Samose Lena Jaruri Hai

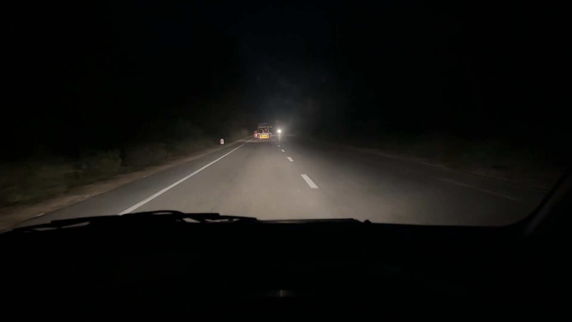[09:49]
निकल चुके हैं फिलहाल, ये जंगल का रास्ता है, तो यहाँ पे पूरा घूप अंधेरा है,
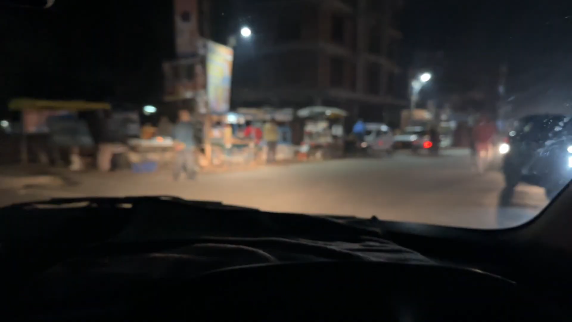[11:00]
यहाँ से हम आगे जाके एंटर हो जाएंगे बनबसा मार्केट में।